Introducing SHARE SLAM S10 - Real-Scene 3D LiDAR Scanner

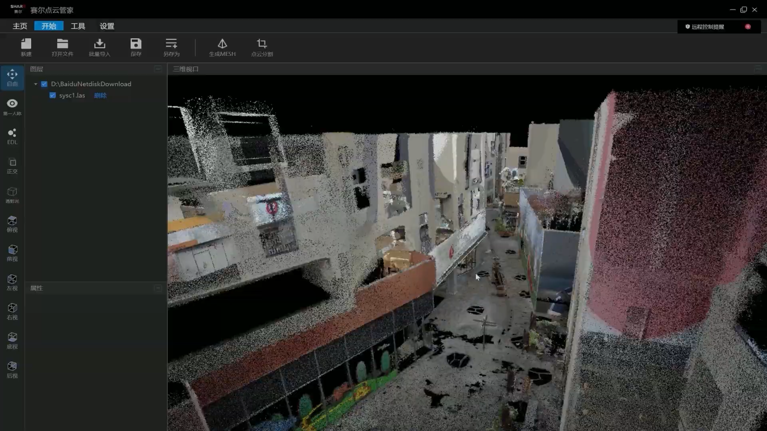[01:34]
The SHARE SLAM S10 combines point clouds with images in real time,
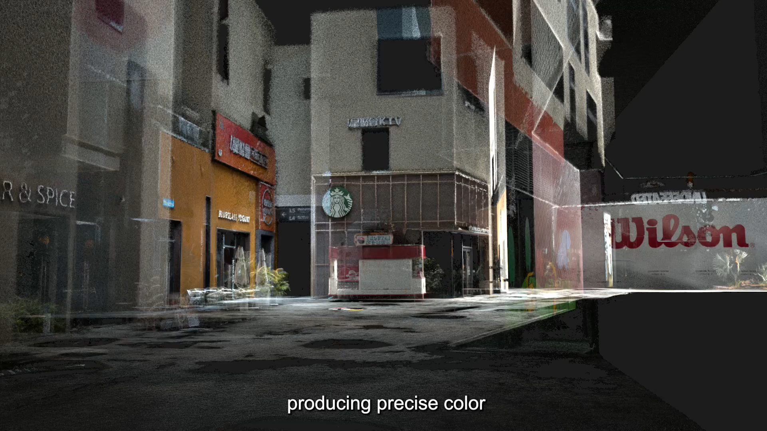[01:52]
producing precise color point clouds with millimeter-level accuracy.
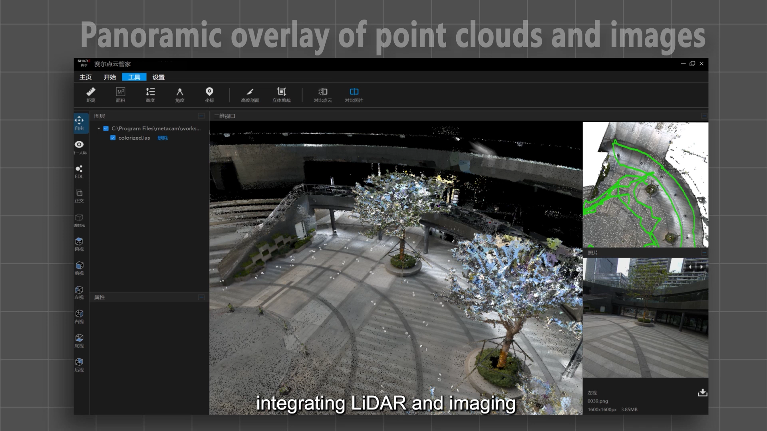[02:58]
integrating LiDAR and imaging for precise perceptions that shape the future.